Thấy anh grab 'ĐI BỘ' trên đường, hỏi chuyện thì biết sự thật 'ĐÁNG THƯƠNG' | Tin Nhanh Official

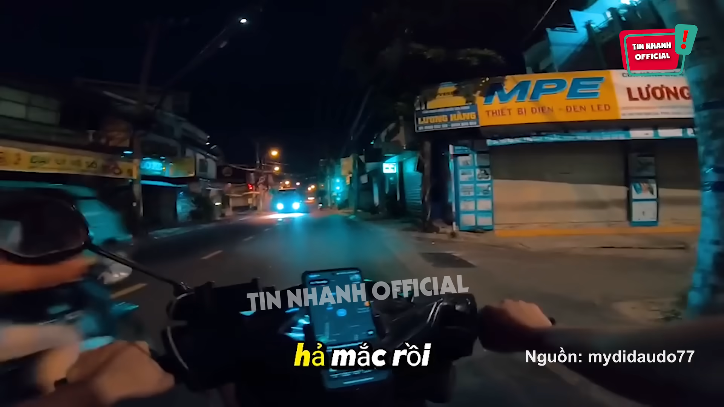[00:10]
Mới đây một tình huống không ngờ đã xảy ra vào lúc giữa đêm khuya thanh vắng.
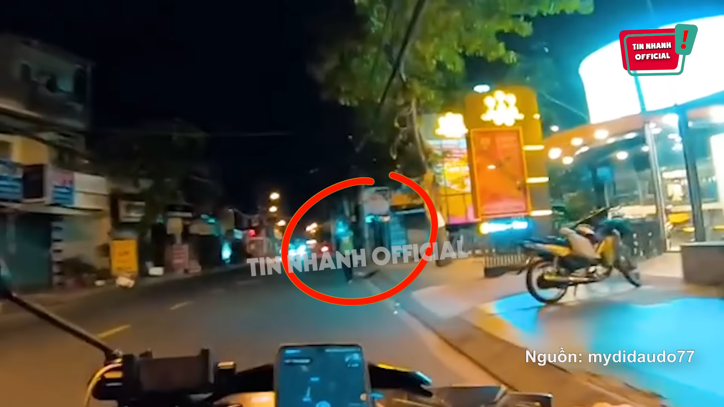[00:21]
5 thanh niên đang đi trên đường thì bắt gặp một anh tài xế công nghệ đang đi bộ, gương mặt hiện rõ sự mệt mỏi và thất thần.
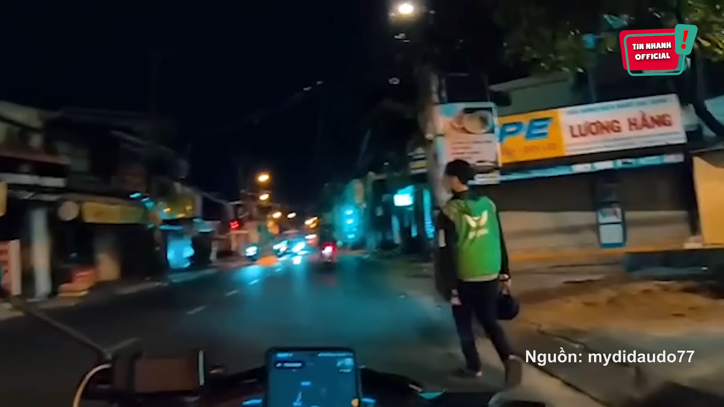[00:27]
Tuy nhiên khi đến để hỏi thăm thì mới biết sự thật khiến ai cũng chạnh lòng.
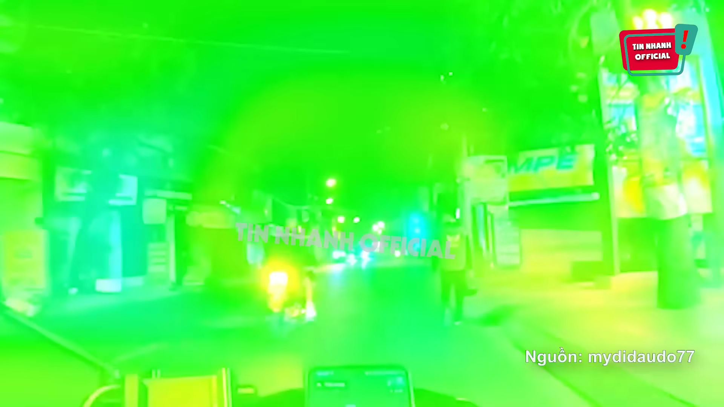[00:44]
Thế nhưng trong lúc anh đang nghỉ ngơi thì kẻ xấu đã lợi dụng sơ hở và lấy đi mất chiếc xe của anh. Đến khi nhận ra thì đã quá muộn, chiếc xe, phương tiện mua sinh duy nhất của anh đã không cánh mà bay.
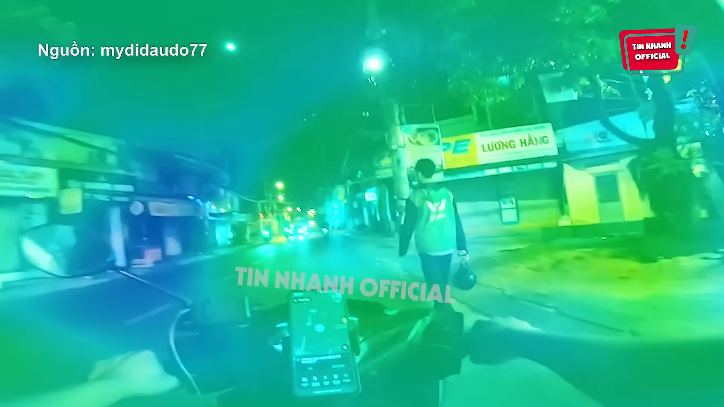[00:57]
Xe đâu mà đi bộ vậy? Bắt? Bắt hả? Bắt xe gì mà bắt? Đi làm thì bắt hả? Hãy bắt hả? Bắt Đi làm gì thì bắt hả? Không ngon. Khiết mẹ rồi. Bắt!